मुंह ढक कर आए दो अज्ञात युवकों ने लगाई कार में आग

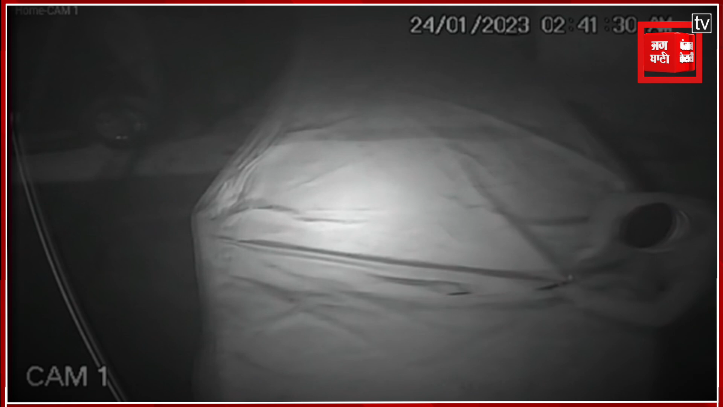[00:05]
जान से देखिए इस CCTV फूटेज को पहले I20 कार का कवर काटा जा रहा है
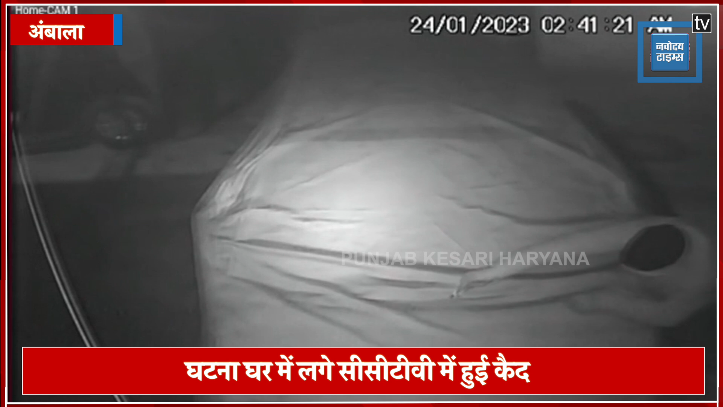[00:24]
कवर काटने के बाद पेट्रोल डाला जा रहा है और मार्चिस के तिली लगा ब्लास्ट